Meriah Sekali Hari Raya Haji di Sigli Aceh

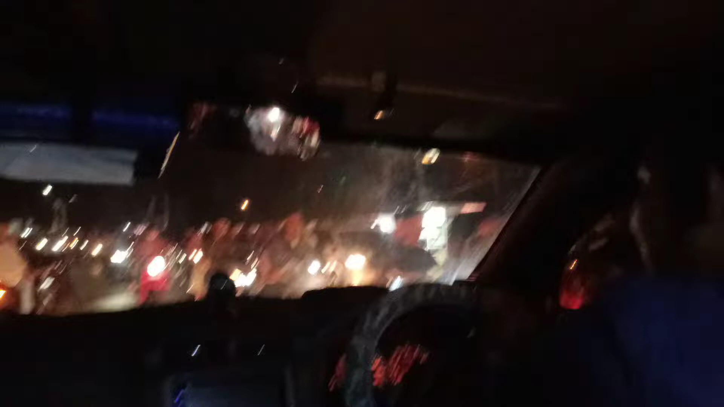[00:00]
tengok ramai malam minggu ni, malam hari raya ni tengok ramainya orang. Wih, ramai gila orang hari raya ni di kota Sigli lah. Ni Aizul pun tengok Aizul eh, kok ramai eh? Supir dua. Depan rumah bupati. Supir dua kan?
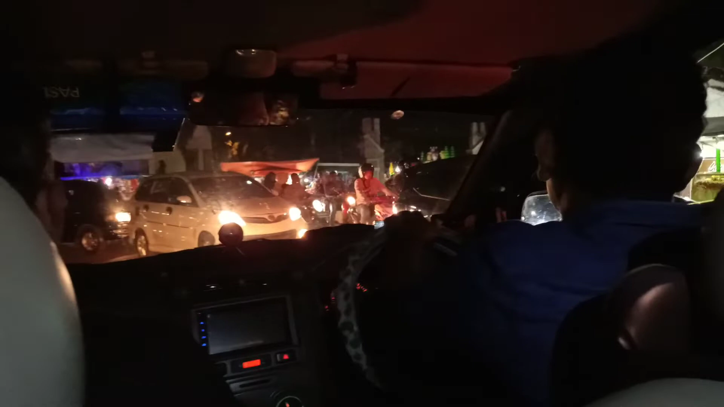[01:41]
Idul Adha pun ramai macam gini. Macet. Orang semua berkumpul di sini. Ada ini ya, ada perarakan ya?